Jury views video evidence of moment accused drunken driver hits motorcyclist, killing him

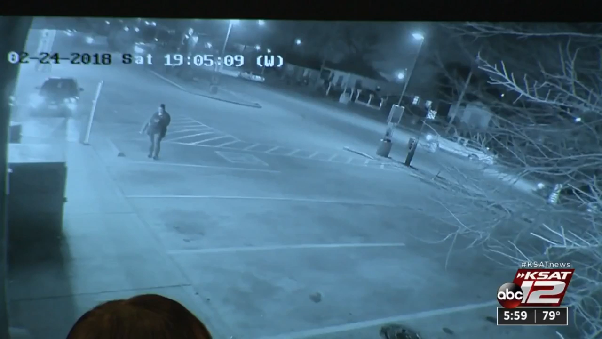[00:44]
Video of the wreck, captured by security cameras at a nearby business, was played for the jury.